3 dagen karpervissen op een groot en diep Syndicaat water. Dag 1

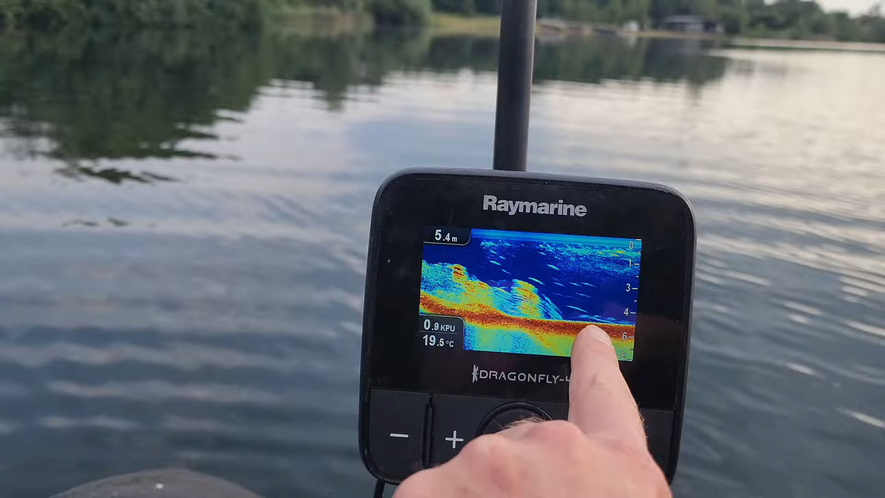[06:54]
On screen: depth 5.4 m, water 19.5°C
Dit zijn vissen. Ik heb hem espresso staan op de fishfinder stand. En niet op de downscan. Want hier zie je gewoon de straal is breder. Dus ik zie gewoon sneller vis. En als ik echt de bodem wil inspecteren doe ik hem op de downscan. Dus ja ik weet nou niet precies wat ik zal gaan doen. Want ja ik wil een keer veel voer gooien. En niet later spijt krijgen. Kijk hier heb je ook weer wier.
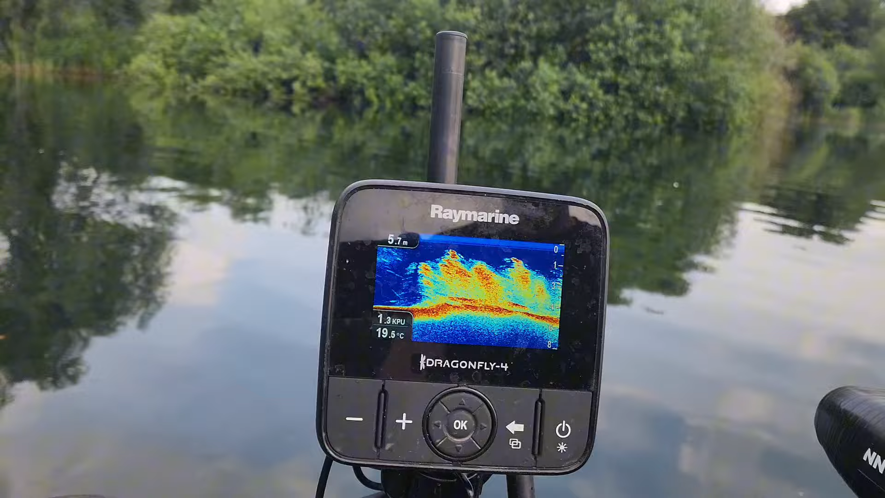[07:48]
On screen: depth 5.7 m, water 19.5°C
Ik zal er wel even heen roeien. En dan kunnen jullie even mee kijken. Dus we skippen even door naar het stekje. Kijk. Hier is het schoon.
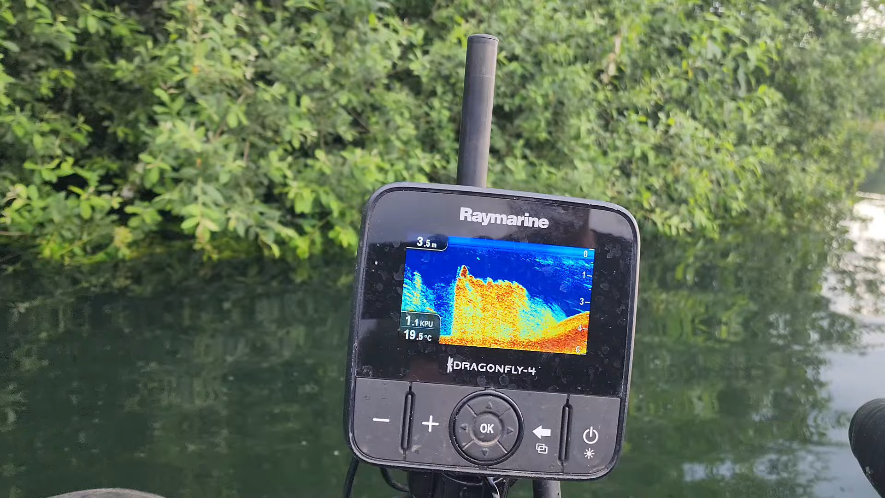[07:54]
On screen: depth 3.5 m, water 19.5°C
Loopt het toluetje omhoog. Het zou een hele mooie stek kunnen zijn. Alleen ja ik zit natuurlijk echt.
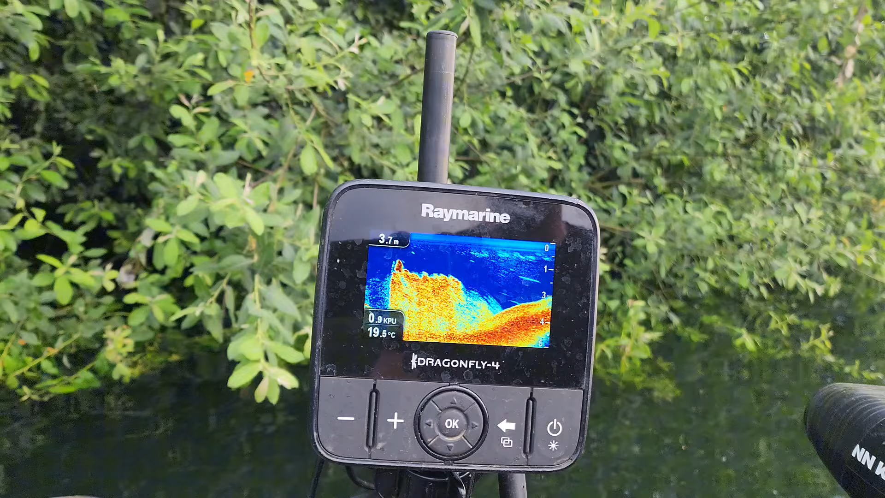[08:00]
On screen: depth 3.7 m, water 19.5°C
Ik heb misschien maar twee meter. Ik vind hem een keer in de bosjes.
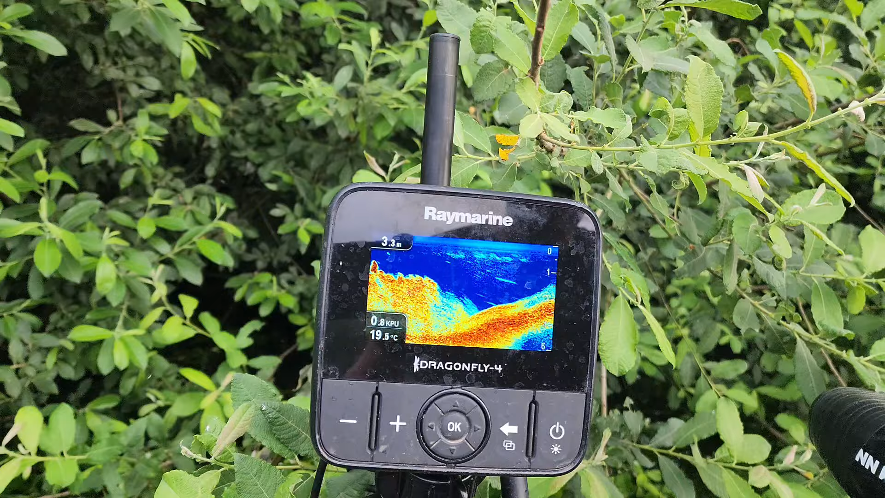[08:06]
On screen: water 19.5°C
En die vis dus ook. En hier onder mijn diepte mee is het drie meter.
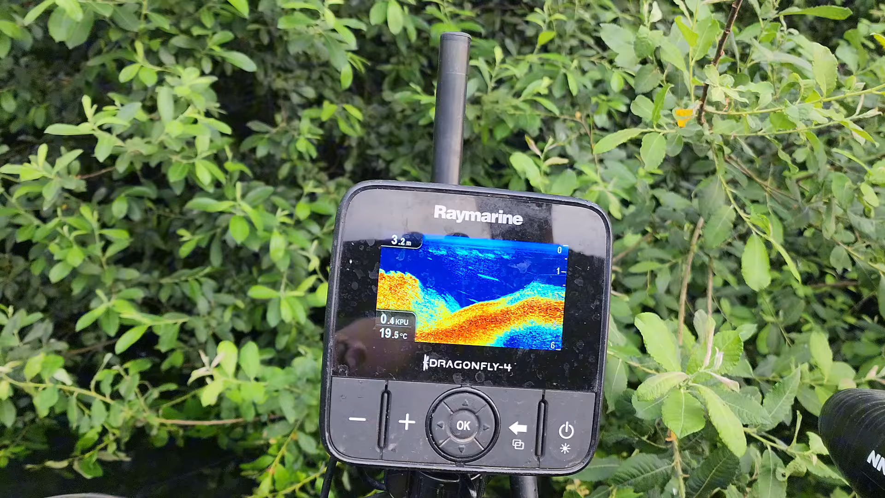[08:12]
On screen: depth 3.2 m, water 19.5°C
Dus ik vermoed dat er onder water ook nog wel flink wat takken zijn. Al kan ik dat nu. Ik zie alleen wat wortels. Als ik die kant op roei. Dan is er heel snel een heel dik wierbed.
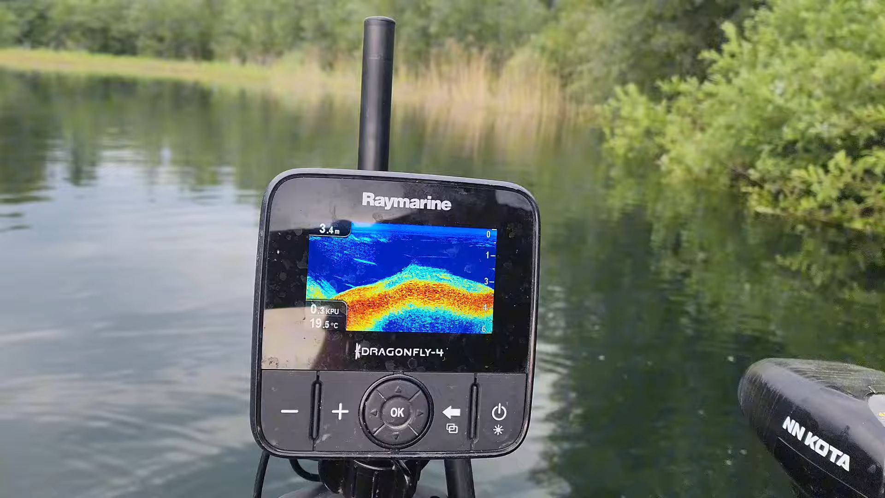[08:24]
On screen: depth 3.4 m, water 19.5°C
Ja ik zie voor de nachten. Het is een super mooi stekje. Kijk hier is het natuurlijk schoon.
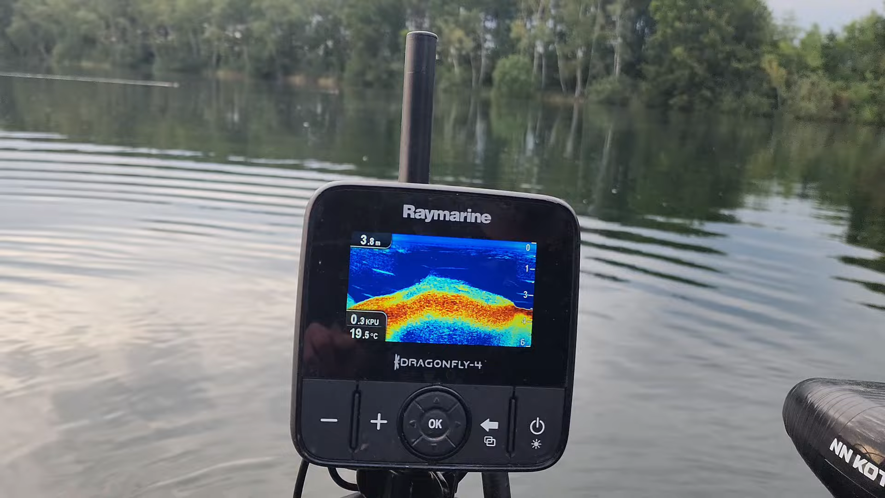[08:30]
On screen: depth 3.8 m, water 19.5°C
Super mooi stekje. Maar ja ik ben wel bang. Dat eh. Kijk nu begint het weer alweer. Voor de nacht is dat eh.